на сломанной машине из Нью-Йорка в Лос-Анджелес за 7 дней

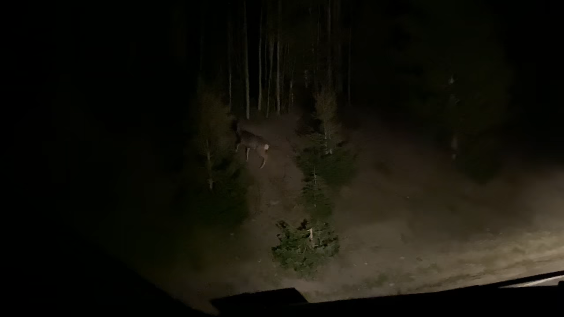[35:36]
Пожелал удачи и сказал, чтобы мы были аккуратно в темноте. Много животных убегает на дорогу.
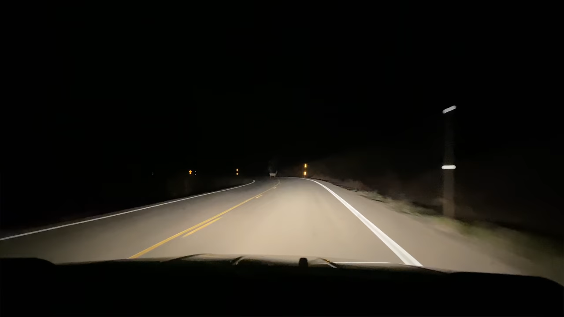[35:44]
Пока мы тусовались с Копом, уже потемнело и каньон мы проезжали в темноте. Здравствуйте. Вас подвезти? Ты что здесь трешься? Вот и все. Олень. Молодой человек, вам подсказать что-то? Вы так и будете бегать?